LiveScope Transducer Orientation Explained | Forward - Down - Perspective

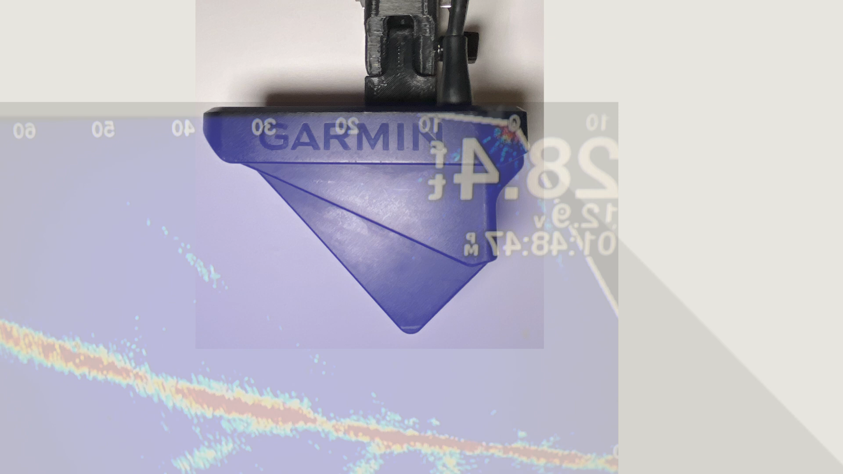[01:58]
On screen: depth 28.4 ft
And as you're in forward mode, the majority of that angle is shooting forward with a little bit of it shooting back.
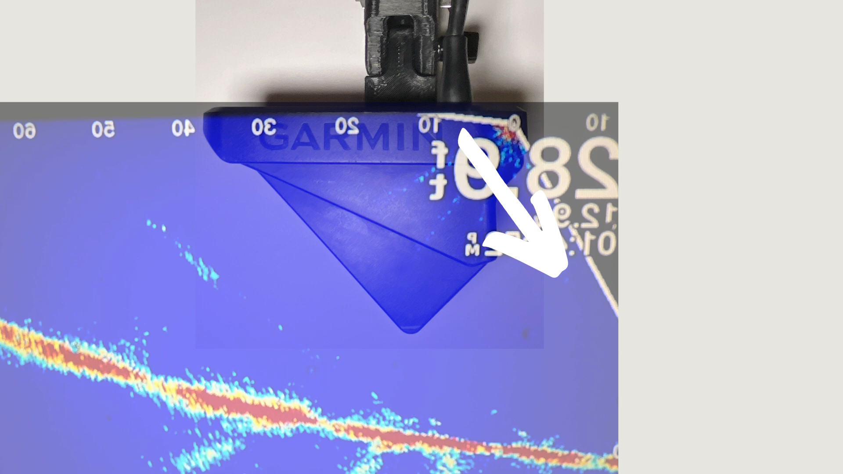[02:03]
And the top of it is about parallel with the ice or with the water and the back shoots out just a little bit at that backwards angle.
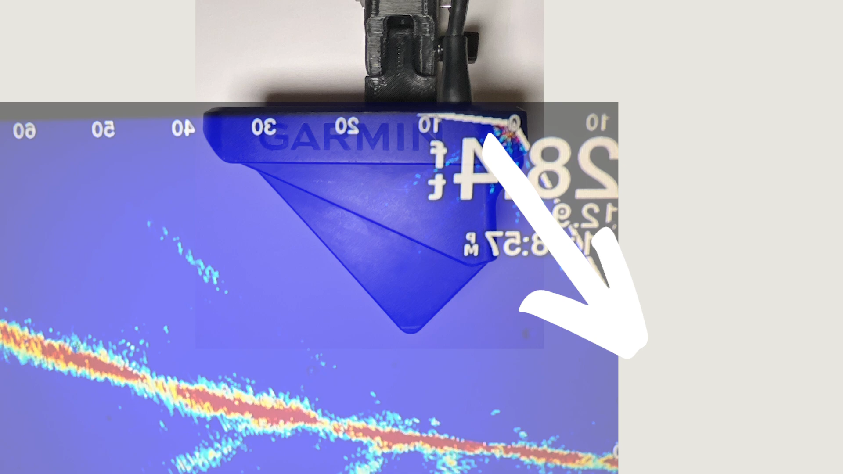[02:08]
So that's also why you can still get that down view while you are in the forward orientation on the transducer by changing it on the software.
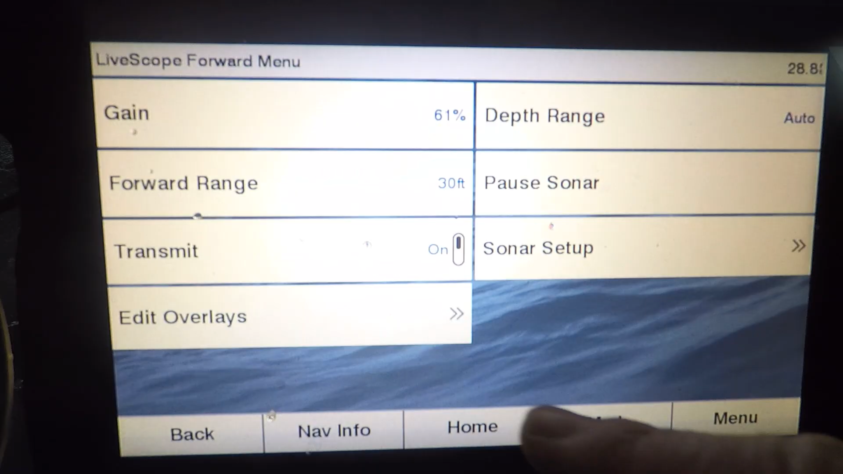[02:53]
I'll go to menu, sonar setup, insulation, orientation, forward.
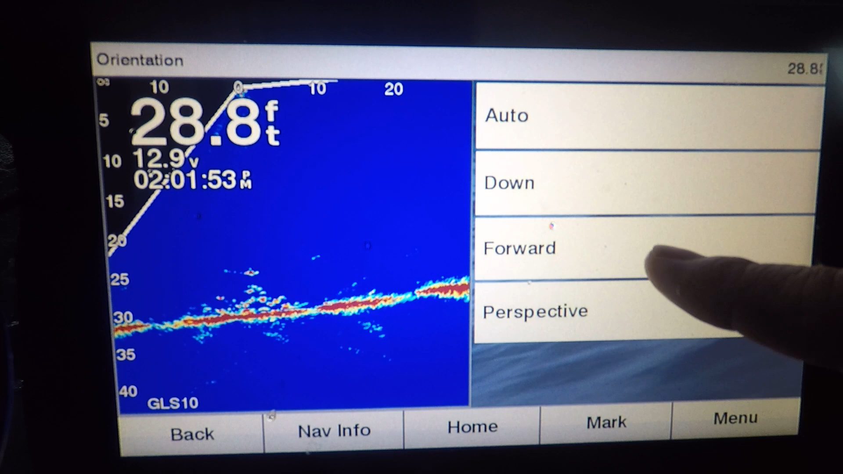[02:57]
On screen: depth 28.8 ft
I'm in right now I'm going to switch it to down. So now in down mode, you're still having that 135 degree cone,
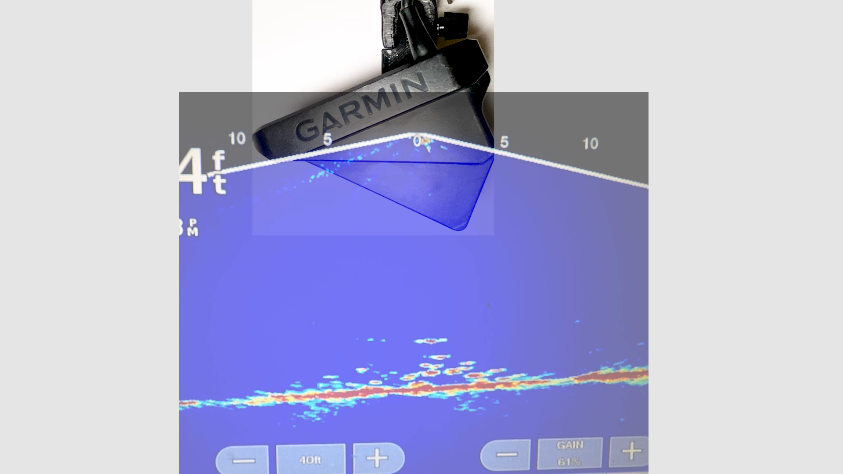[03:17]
you a little better clarity that what's directly underneath you. And one thing that I found is when I'm in down mode, a lot of times it will clear up your picture just a little bit.
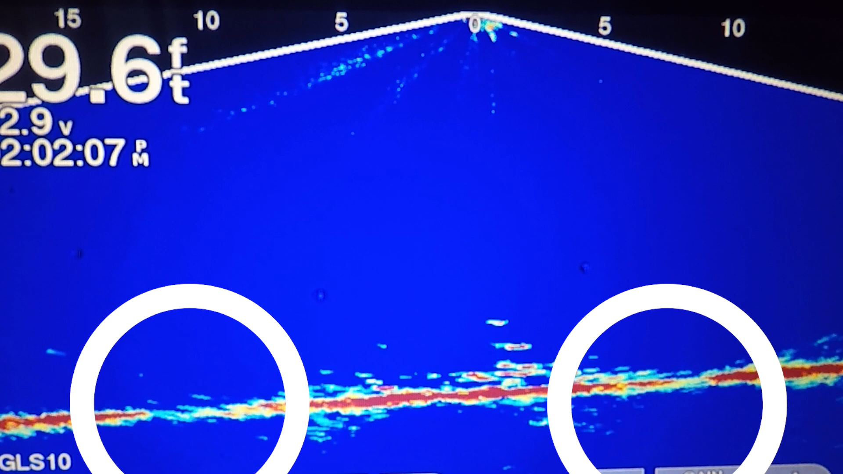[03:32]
It improves kind of where those stitching pieces are to give you a little bit less of that dead space on your screen. So it improves that picture mostly because it gets rid of some of that dead space depending on the angle that you're sitting and how deep you are sitting as well.
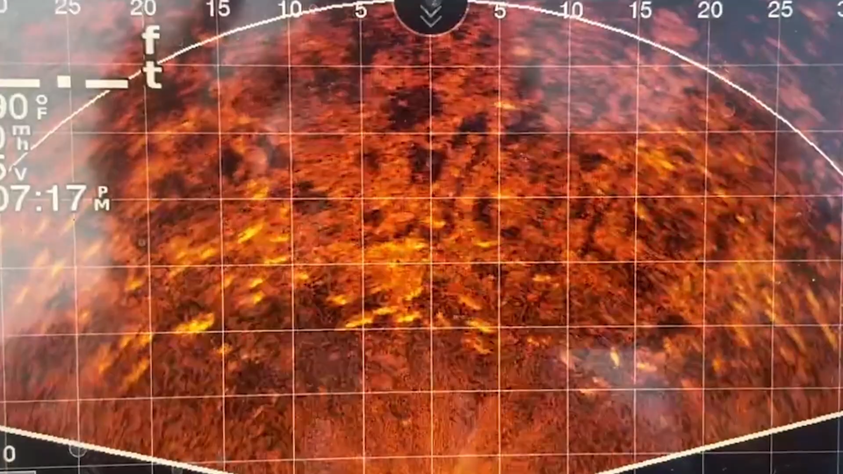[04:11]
And this is about as clear as a picture as I've have seen on mine. I've seen some more clear pictures other places, but this is clearly what you can see some fish. You can see their shadows.
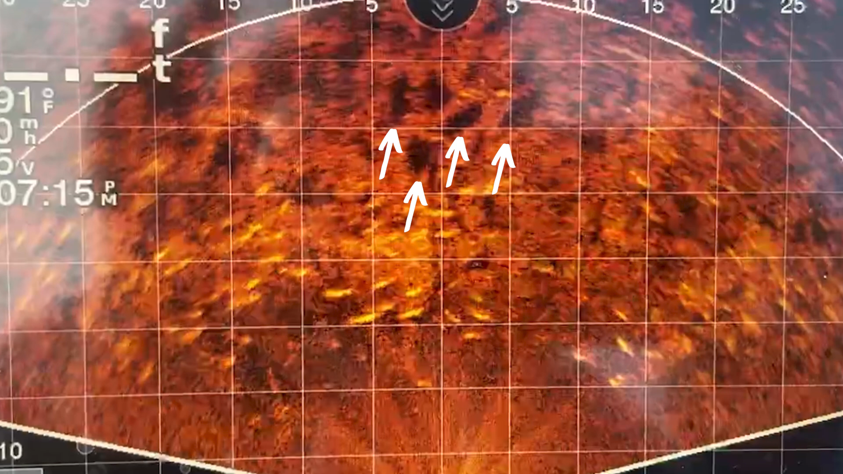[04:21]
You can see a lot of different things on this, but it's just a little bit tougher to distinguish. And one of the things that I've noticed is that the fish has to be pretty big or you have to get pretty close to it in order to pick it out,